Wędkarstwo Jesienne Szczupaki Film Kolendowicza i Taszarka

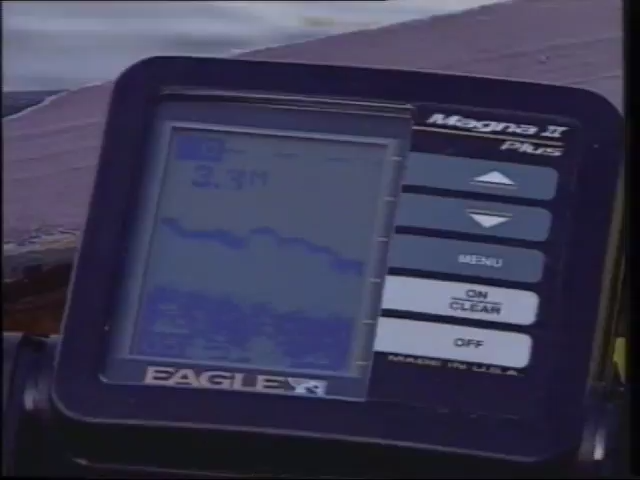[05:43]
Ufałdowane dno, zobacz, zaczyna spadać gwałtownie. Tak, i to zdecydowanie.
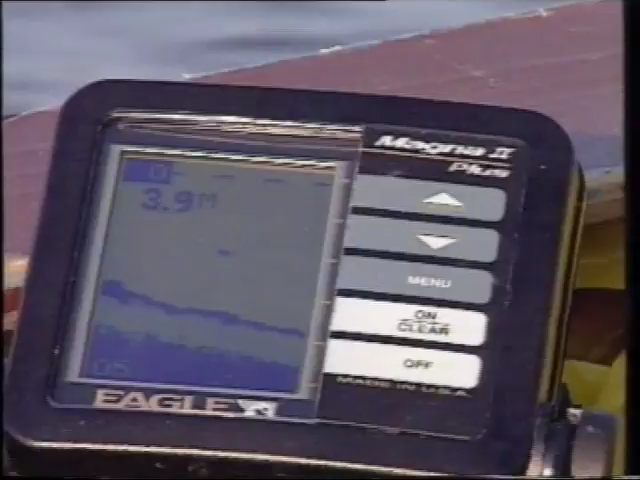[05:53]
Tu był taki ufałdowany znaczek, bo tu już jest blisko trzciny z 10 metrów. Strona południowa wyspy.
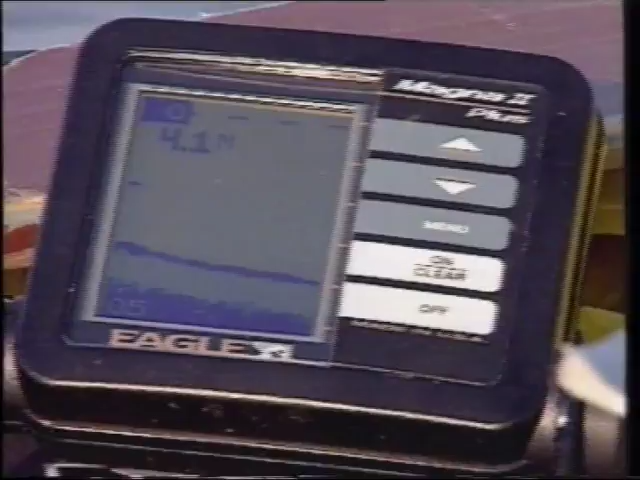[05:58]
Strona południowa. Jakieś 10 metrów od trzciny jest już ponad 4 metry. Sypcznie 2 metry.
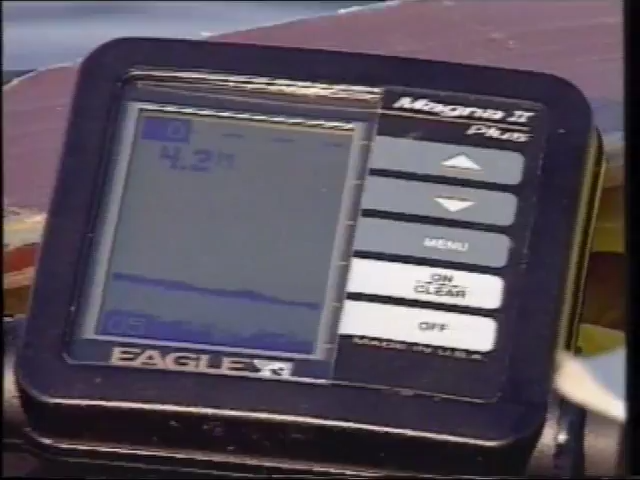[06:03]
4,2. Czy tu to wypłycenie już się kończy. Mhm.
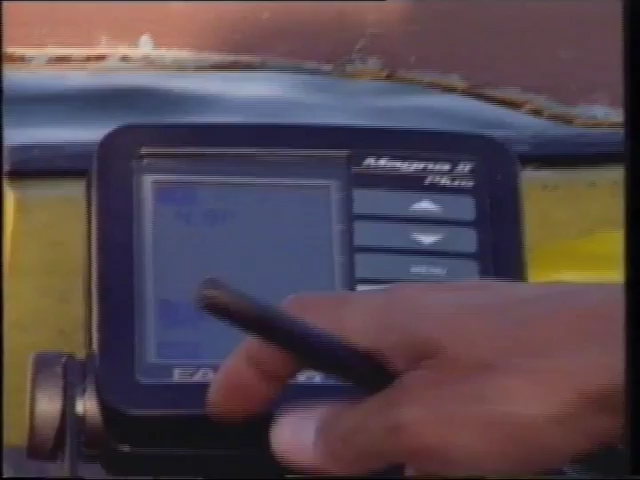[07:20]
Uważam, że ta część będzie atrakcyjniejsza. Jak widać, odpowiednie wyposażenie techniczne znacznie skraca czas poznawania nowych łowisk.